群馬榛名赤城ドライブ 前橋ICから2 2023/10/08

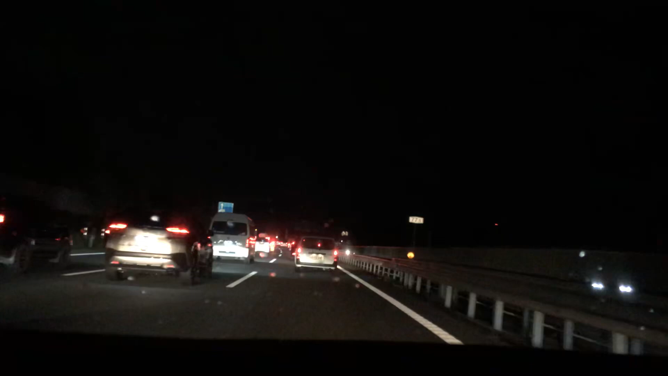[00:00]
イライラしてるだろうから、ヒーみたいな。そうそう左全然進んでねえじゃん。てか何やったん左。だ から上里行きたいからじゃない、違う。
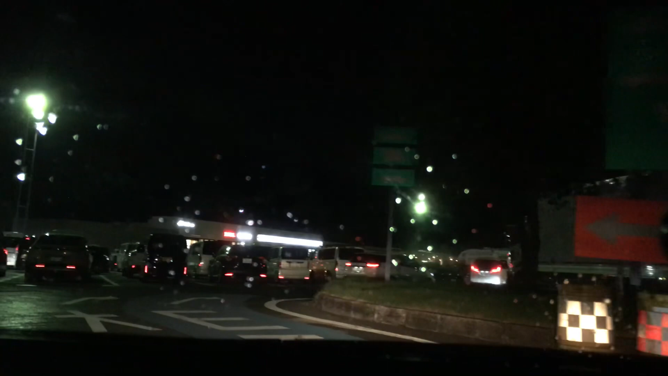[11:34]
どこに行くかな、ね、 この先左からの合流車両に注意してください。 こっちが行ってみるかまず。 だめだ、みんな待ってる。